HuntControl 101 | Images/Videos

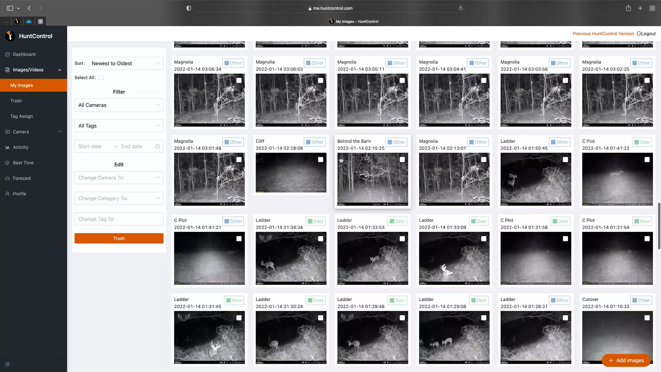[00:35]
took away the pages and this makes it much more quick and convenient so to filter your images by species you'll see at the top that says deer
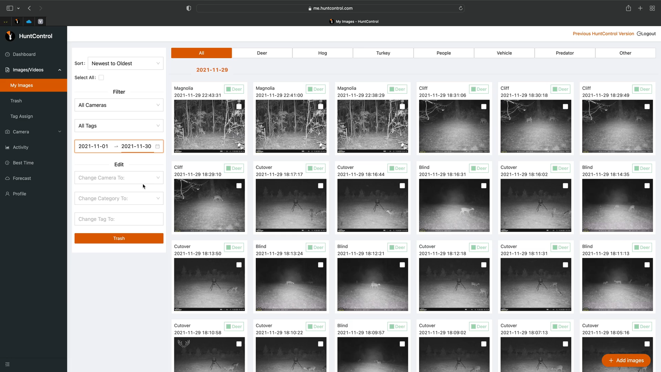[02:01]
and there's all our pictures from November so under edit is where you'll make your changes to your pictures so
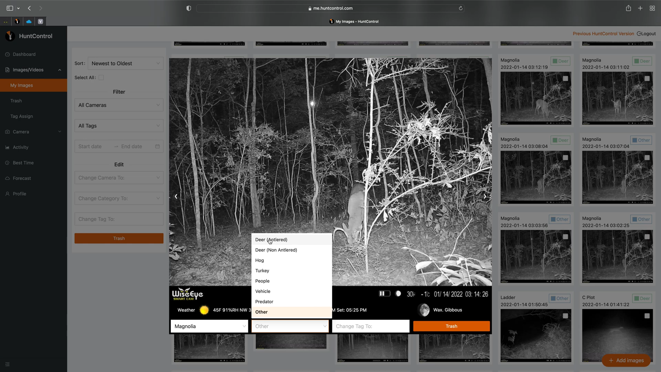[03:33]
instance in this case it did mislabel this deer as other so we'll go ahead and change it to deer antlered you can also select these little arrows to scroll through your
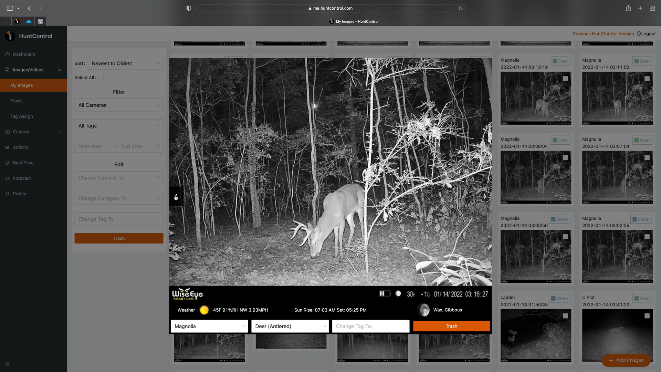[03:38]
images quickly in the large view and to exit you click anywhere outside of the picture so